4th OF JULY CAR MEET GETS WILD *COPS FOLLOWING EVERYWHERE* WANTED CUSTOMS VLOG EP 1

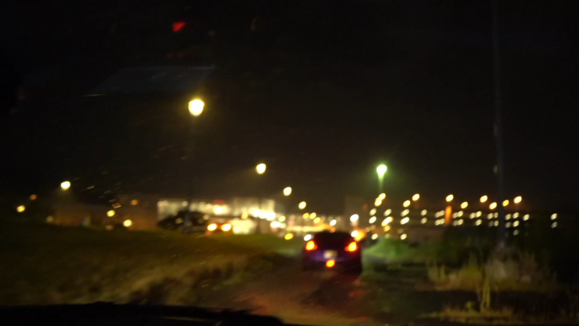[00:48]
Damn, we're off-roading the fucking AMG right now. Damn, look at this. Yo, this technically there's no road over here.
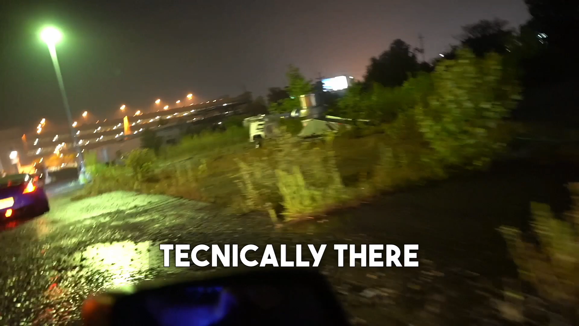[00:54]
Yo, this shit is crazy. Look at that.
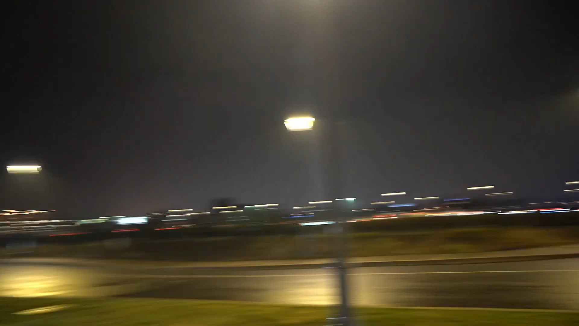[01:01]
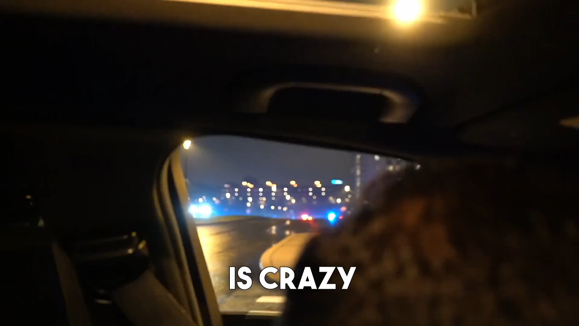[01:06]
That's crazy right there, the cops right there.
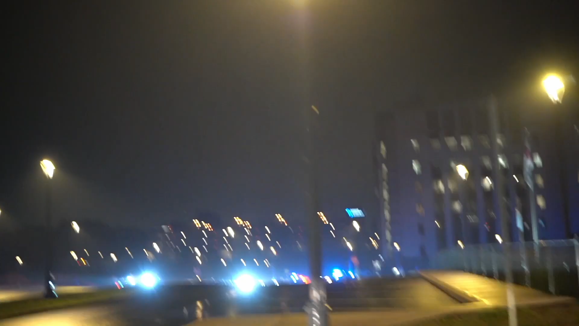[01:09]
They have that road blocked off.
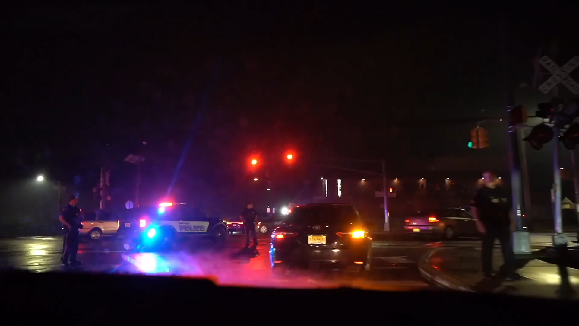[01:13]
Look at all the cops. Shit, crazy.
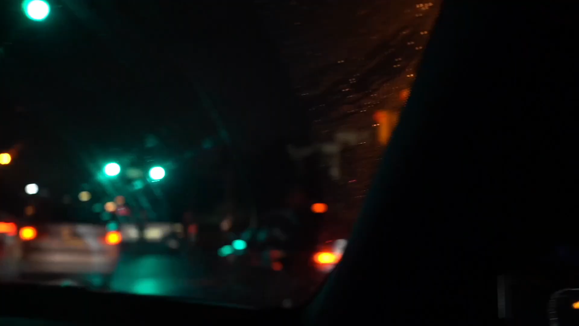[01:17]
That shit is crazy. They already know this shit.